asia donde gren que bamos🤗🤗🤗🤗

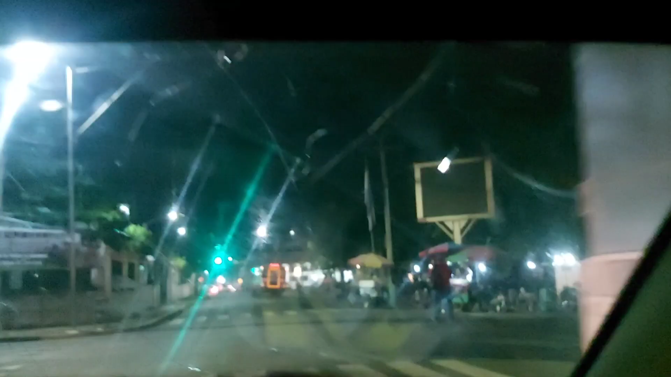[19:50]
Miren, gente, a la hora que vamos ahorita de la compra de mi venta, miren, ya es noche.